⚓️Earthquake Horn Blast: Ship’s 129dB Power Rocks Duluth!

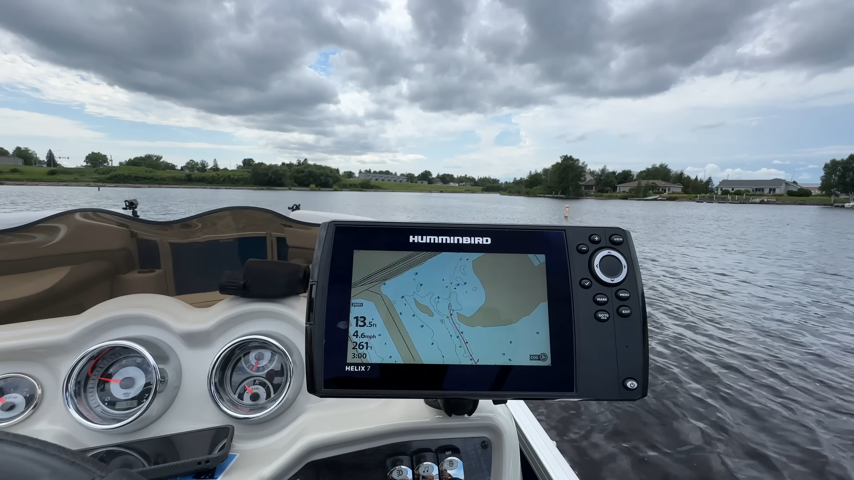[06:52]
Sitting at about 13 feet as we head in. So now you can see the marina. And there's hundreds of boats and sailboats all throughout here.
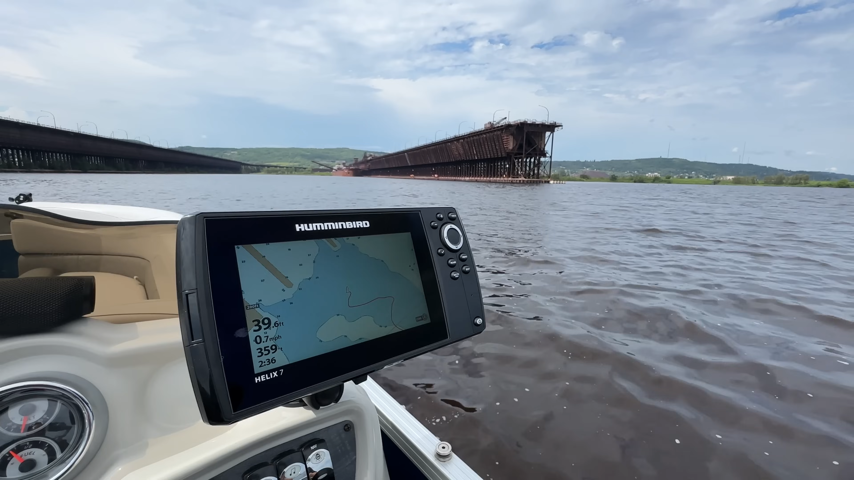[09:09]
Take a look on the screen. 40 feet right here. So plenty of depth for these huge ships as they go out fully loaded.
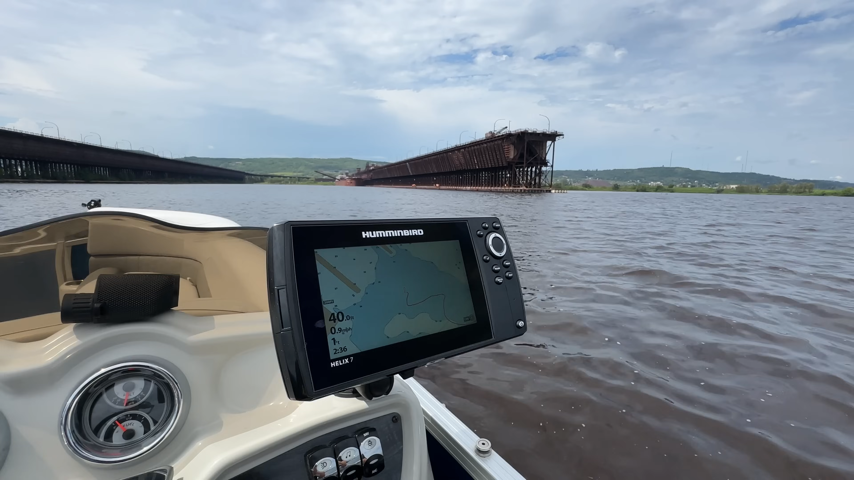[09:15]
Got a bald eagle flying right there. They're always fun to watch.